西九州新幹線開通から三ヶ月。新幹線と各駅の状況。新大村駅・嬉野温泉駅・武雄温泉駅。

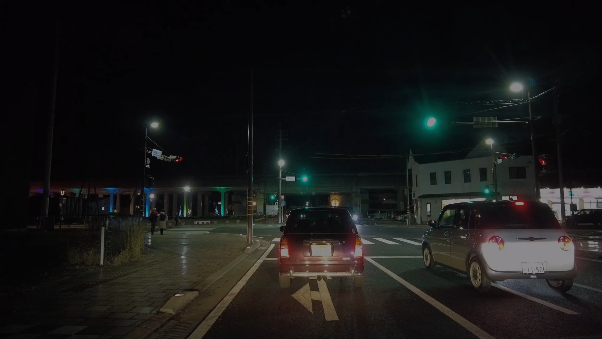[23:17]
すっかり日が暮れてしまいました本日の予定を終えてキロに着きます
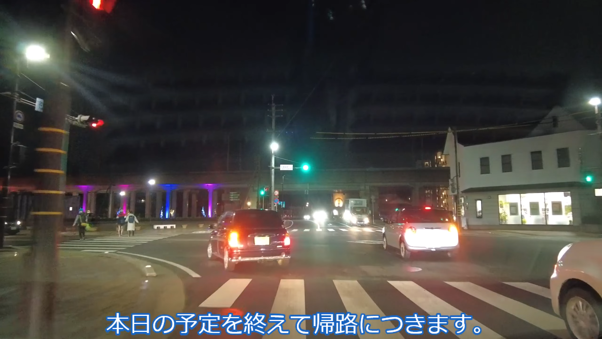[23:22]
今回訪問した3駅新大村駅、武雄温泉駅、嬉野温泉駅新大村駅は空港利用者他の2駅は温泉観光客と外からの来客をメインターゲットとしていると思っていましたが新大村駅については違っていて空港利用客よりも地元住民のパーク&ライド利用利便性向上による人口の増加を重視していると感じました